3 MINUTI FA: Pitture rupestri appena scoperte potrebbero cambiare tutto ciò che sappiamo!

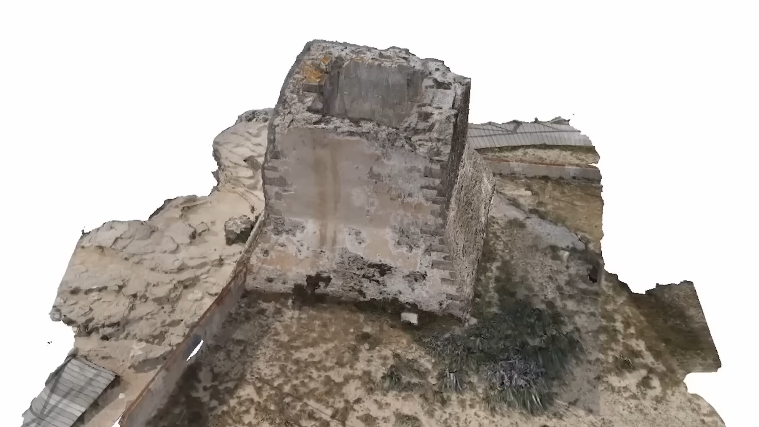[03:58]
Persino il rivestimento in marmo è ancora presente in alcune aree.